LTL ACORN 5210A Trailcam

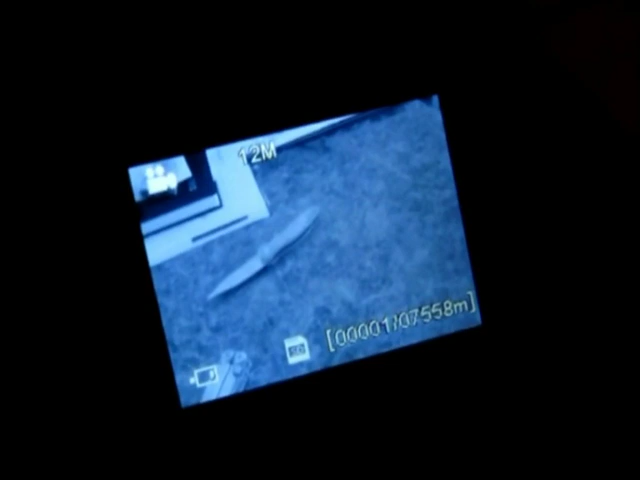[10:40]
the camera recording. There we go.
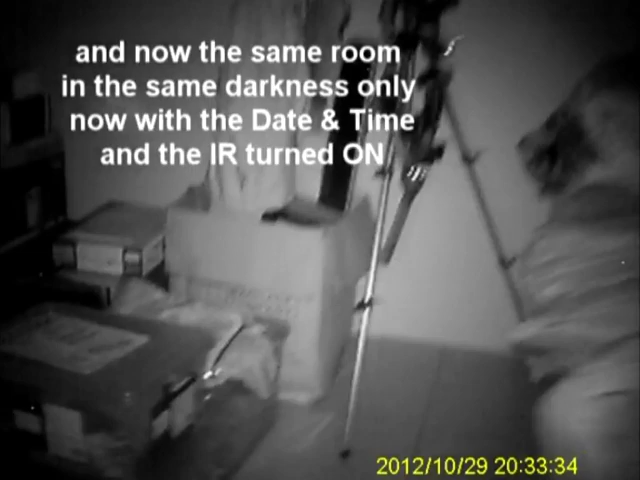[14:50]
The glowing spots down on the floor, that's reflective tape from my ambulance jacket,
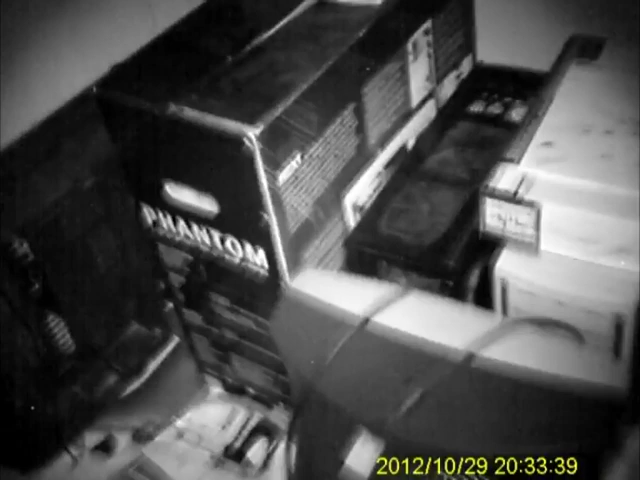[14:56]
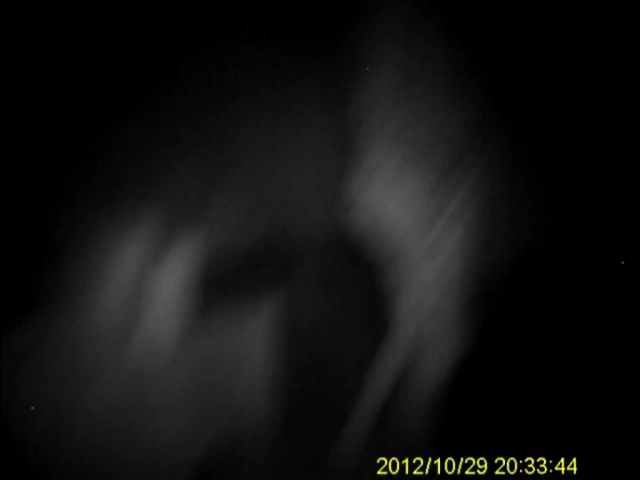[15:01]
and it's totally pitch black. But the camera is actually good
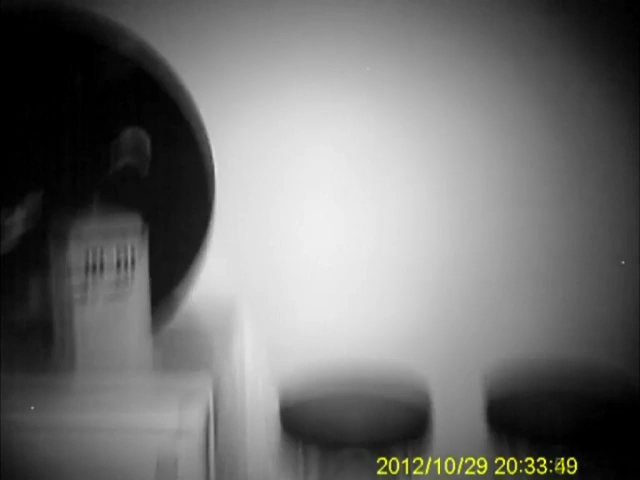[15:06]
because you can walk through and you can see where everything is without tripping on anything.
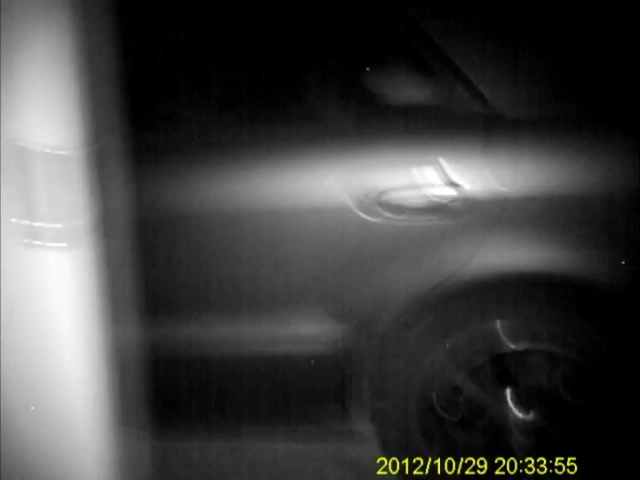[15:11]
Here I am going outside. And the range of the infrared is about 20 feet, I think it said. It's filming in through the window.
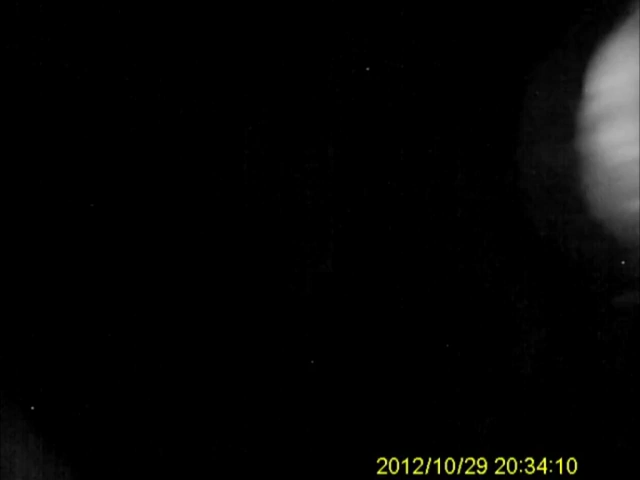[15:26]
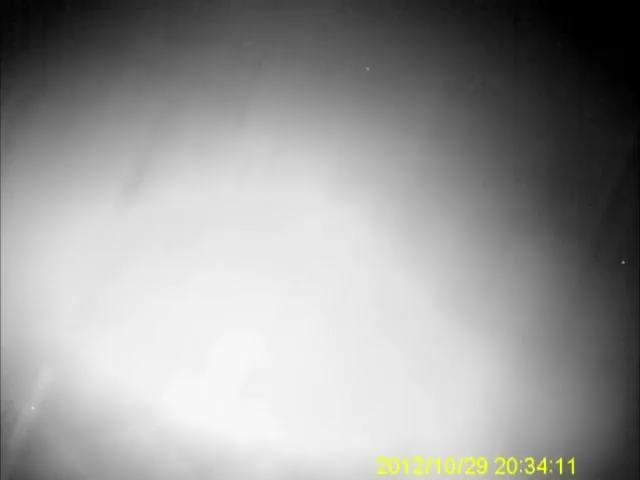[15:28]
There's Phil. The infrared light is actually causing obstruction because it's bouncing off the fly screen.
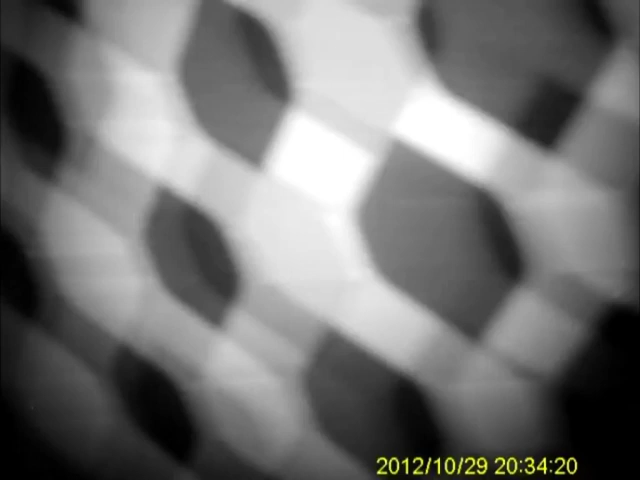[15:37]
But the range is a good 20 feet.
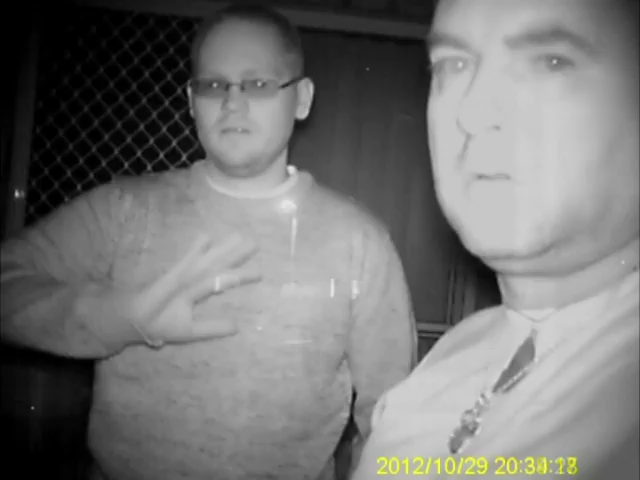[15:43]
And here we're talking about the flash going off.
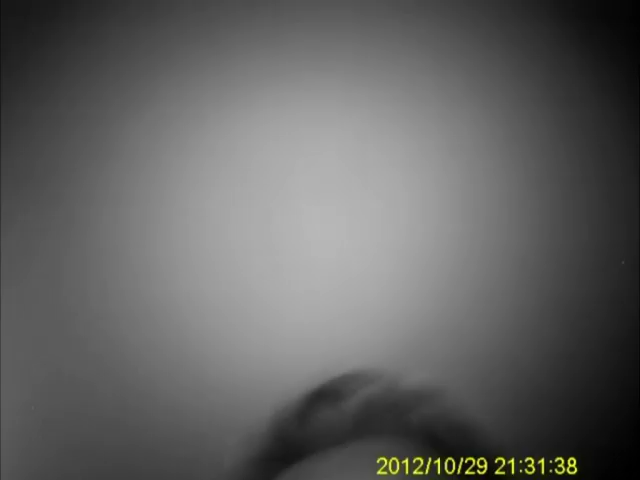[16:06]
so dark that the camera turned the infrared on by itself.
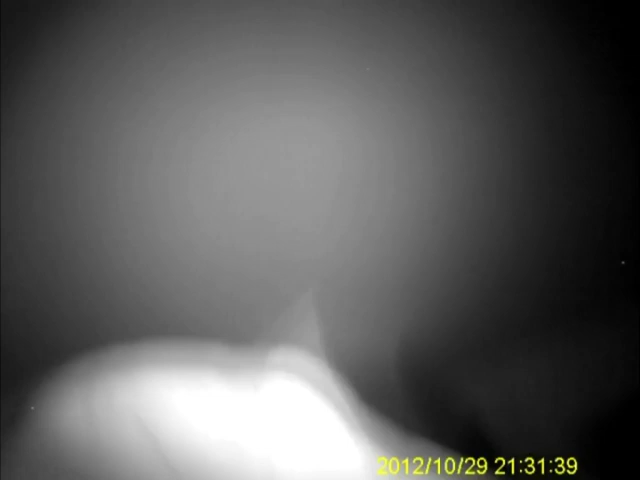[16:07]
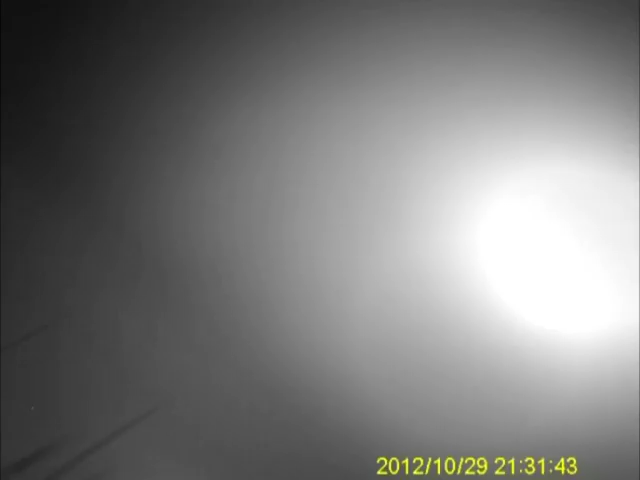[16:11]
And we're about to go outside.
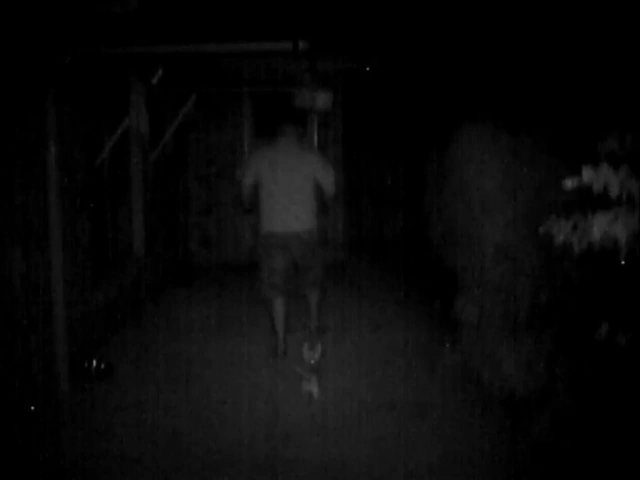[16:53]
Yes, I can see you giving me the finger. Look at Lucy's eyes. Lucy!
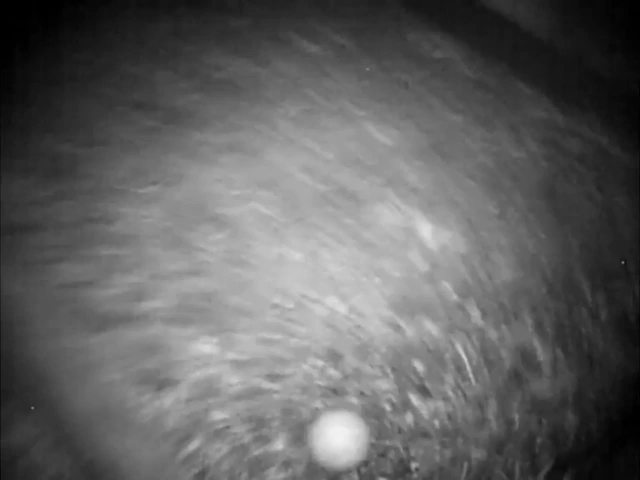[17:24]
It's a tennis ball. Get it.